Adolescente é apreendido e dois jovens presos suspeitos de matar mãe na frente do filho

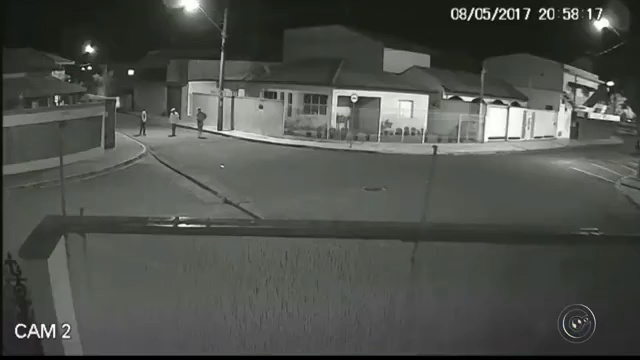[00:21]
Eram quase 9 horas da noite do dia 8 de maio, quando três homens são flagrados andando pelo bairro onde a vítima morava.
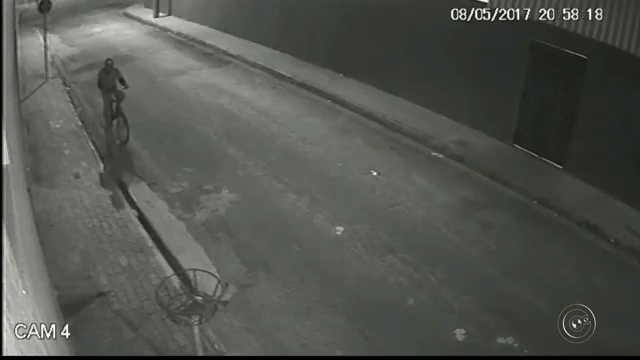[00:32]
Em alguns trechos da gravação, dá para ver que um outro homem de bicicleta é quem dá cobertura aos comparsas.
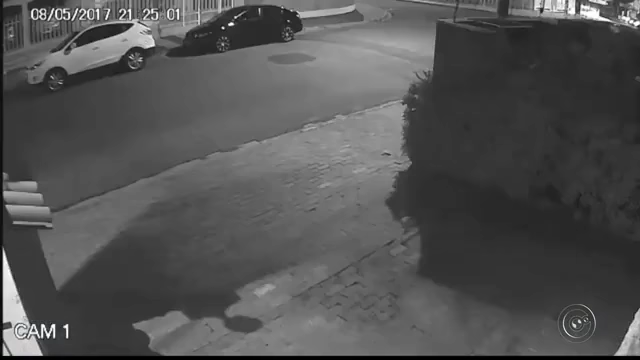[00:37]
Minutos depois, eles saem correndo. Foram essas imagens que ajudaram a polícia a identificar os suspeitos. Dois jovens de 18 e 22 anos foram presos e um menor de 16 anos apreendido.